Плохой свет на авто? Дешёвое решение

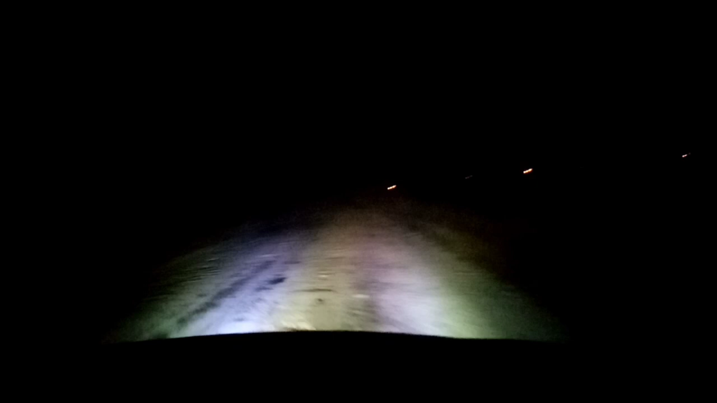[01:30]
Стоили они 600 гривен фара. Без лампочек. Плюс лампочки. Ну и плюс установка. То есть просто вы выбросили деньги. Эти фары стоят 80 гривен от дна дополнительные. Электроэнергии поглощают вообще минимально. На них очень тоненькие провоточки.